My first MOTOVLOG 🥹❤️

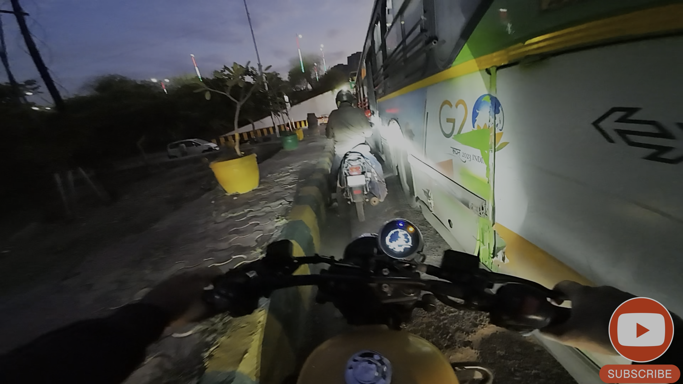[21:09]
ज्यादा ही ट्रैफिक है यहाँ तो दूसरा रास्ता मुझे मालूम भी नहीं है यहाँ का।
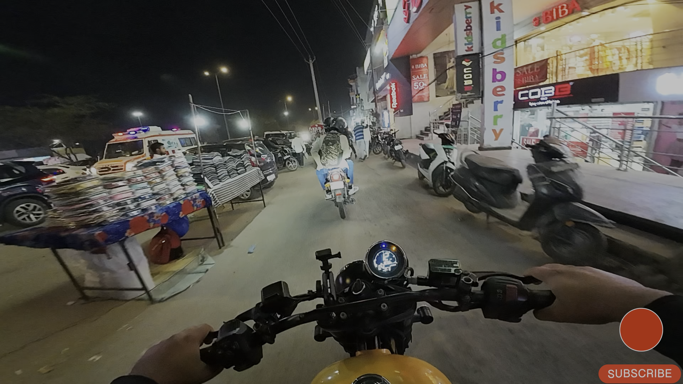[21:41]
बहुत ही ट्रैफिक है, सर्विस लेन से जाना पड़ रहा है, इस गली से निकल जाएंगे हम लोग।
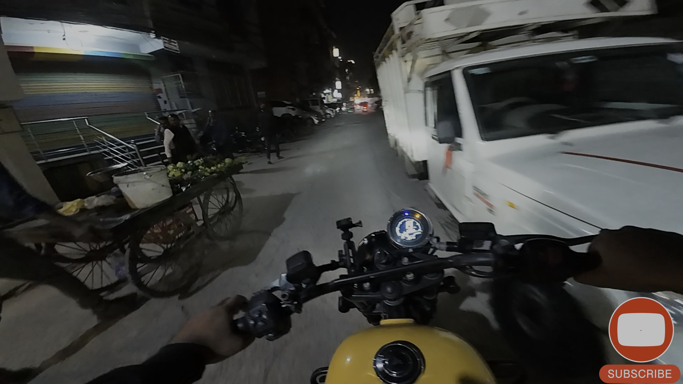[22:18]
तो फिर मैं पहुंच गया शाइन बाग 40 फुटा,
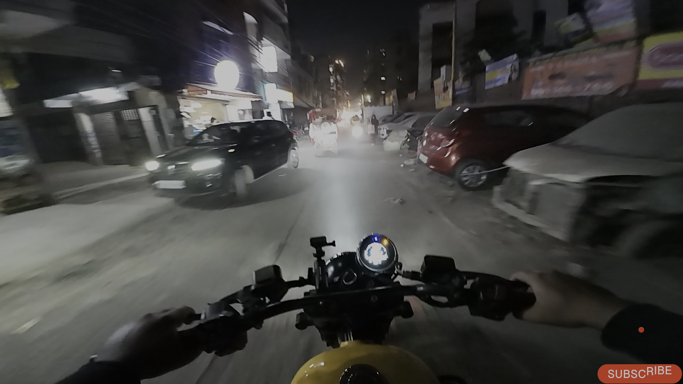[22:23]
और अभी भी मेरे को जाना है थोड़ा अंदर है, ज्यादा नहीं है, थोड़ा ही अंदर है। एक और गली है उसको क्रॉस करके फिर वही मिलेगा। और भाई तुमको ना मैं यहाँ का ट्रैफिक और क्राउड दिखाता हूँ, जो यहाँ पे हर दिन का क्राउड है देख रहे हो,
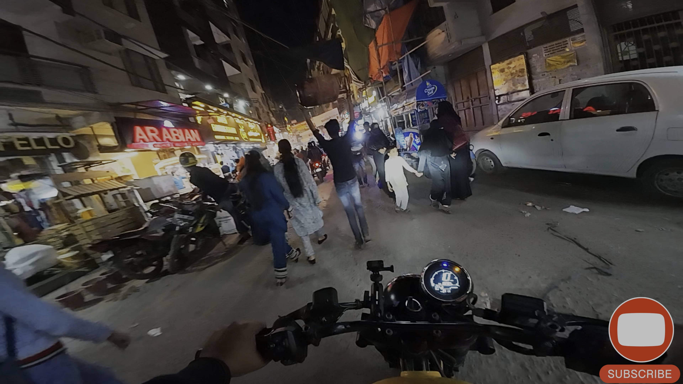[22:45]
और ये तो पुरानी दिल्ली से भी ज्यादा ऊपर हो चुका है,
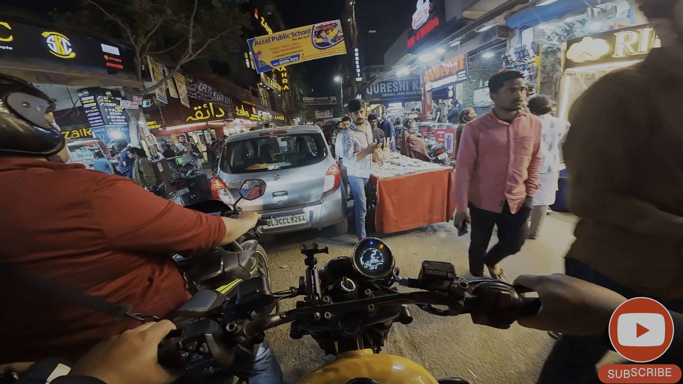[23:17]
मतलब बहुत सारी चीजें मिल जाएंगी यहाँ। ये समझ लो खाने पीने का दूसरा हब हो गया है ये यहाँ का।